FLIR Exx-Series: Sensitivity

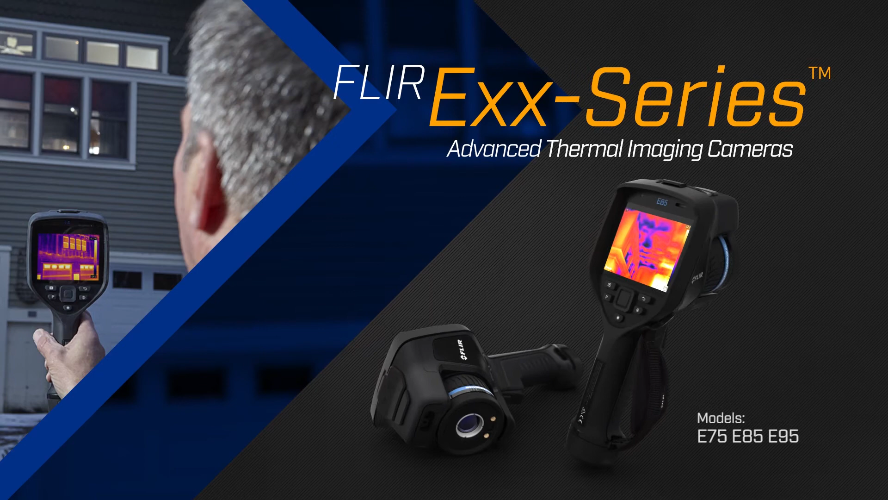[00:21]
With the sensitivity and features you need to catch
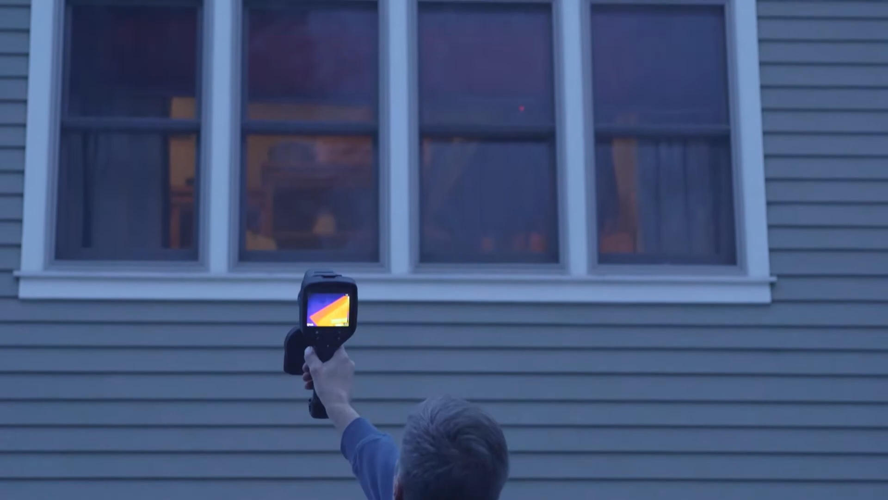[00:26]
and record the subtlest indications of structural issues.
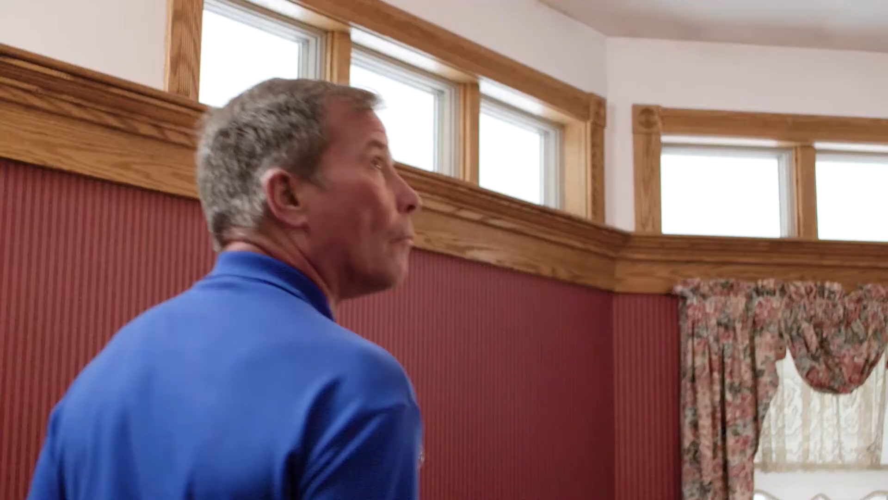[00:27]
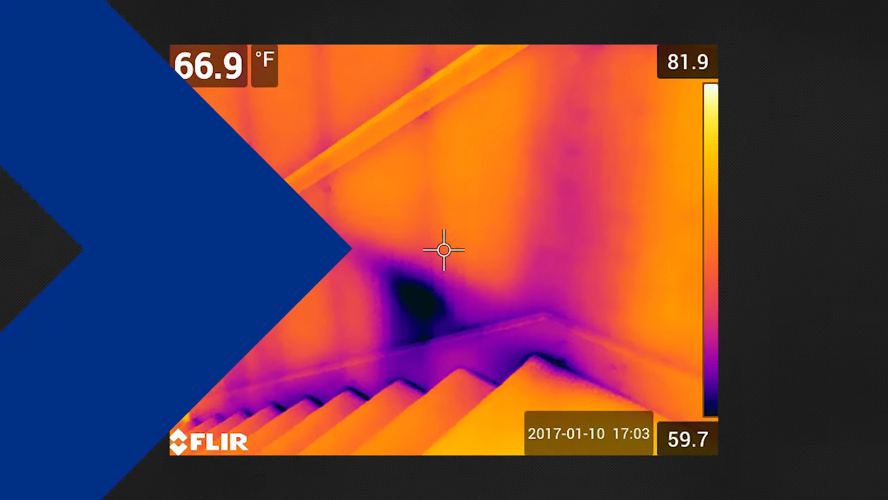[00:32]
On screen: spot 66.9°F
EXX Series cameras offer resolutions from 320x240 to 464x348
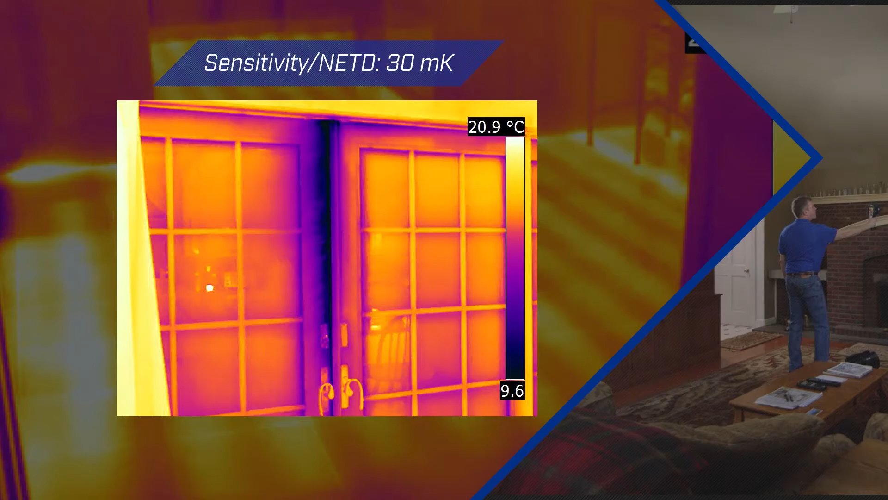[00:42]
On screen: scale top 20.9°C
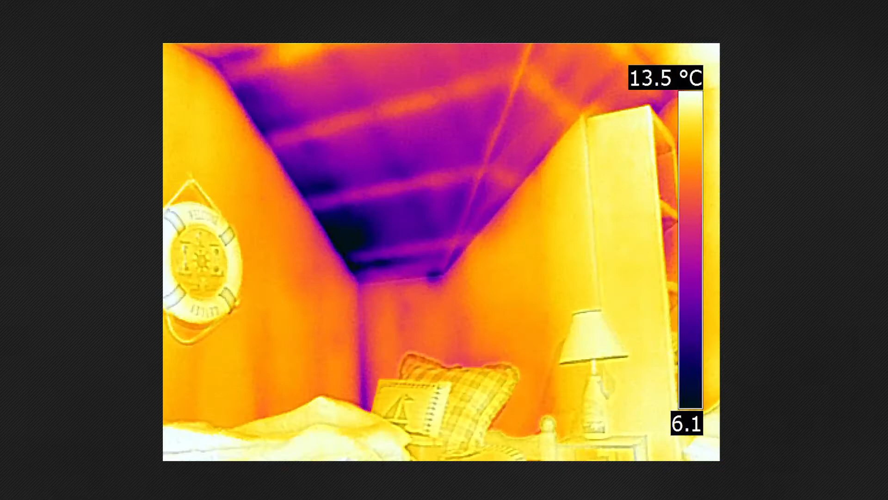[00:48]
On screen: scale top 13.5°C
With the EXX Series,
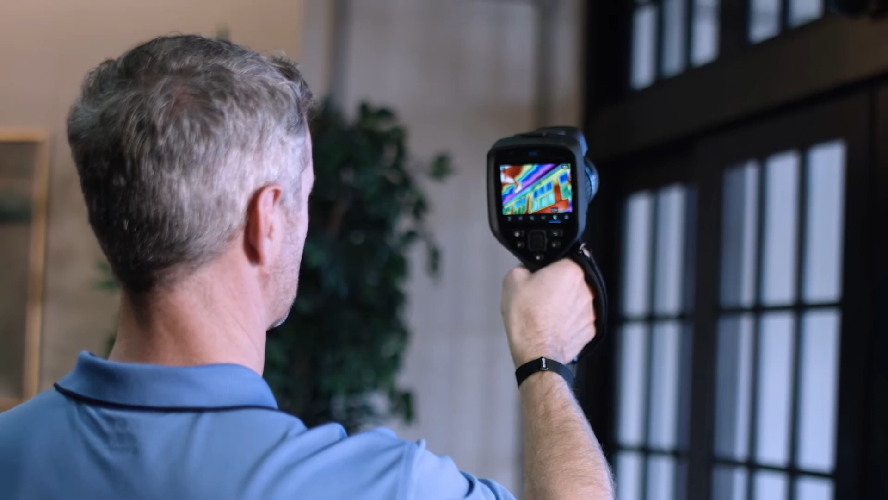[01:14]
Once you've found an area of water damage or faulty insulation,
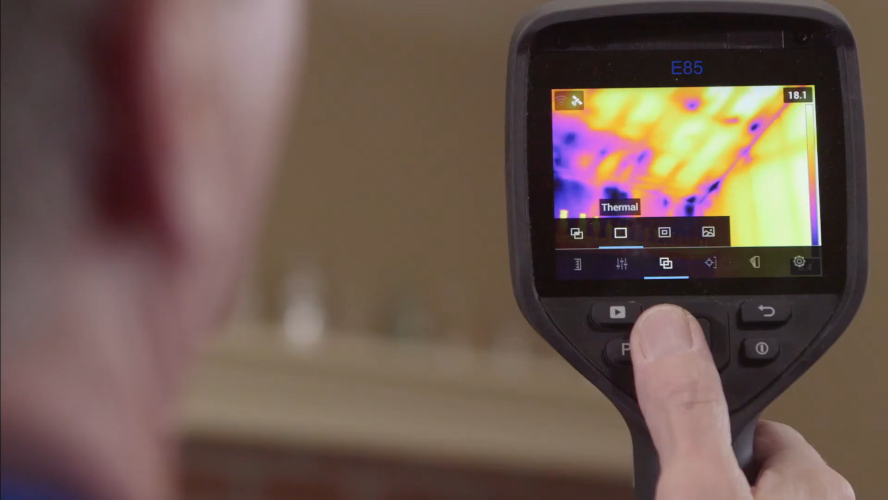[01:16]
you need data to report it.
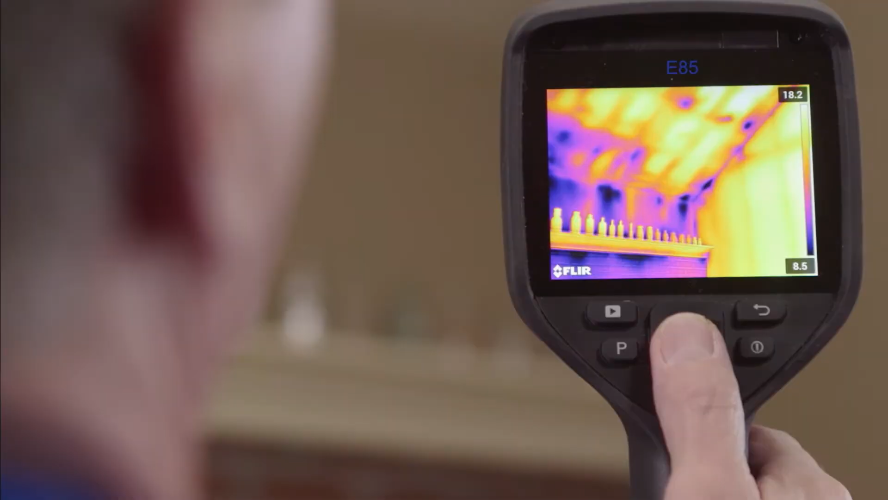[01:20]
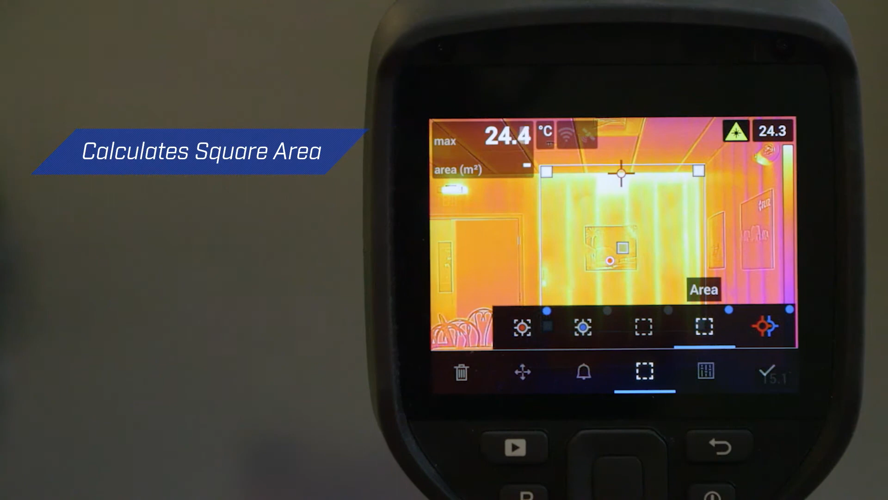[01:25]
All of these elements work together to give you superior sensitivity,
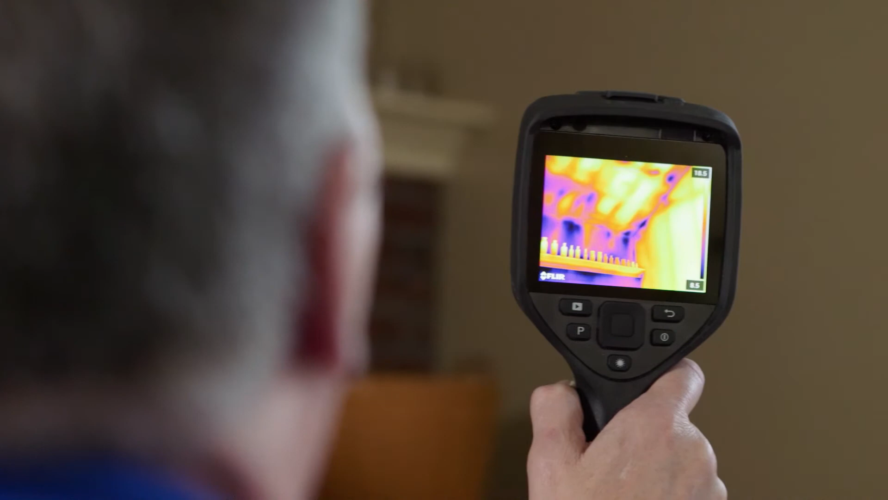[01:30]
image quality, and reporting data.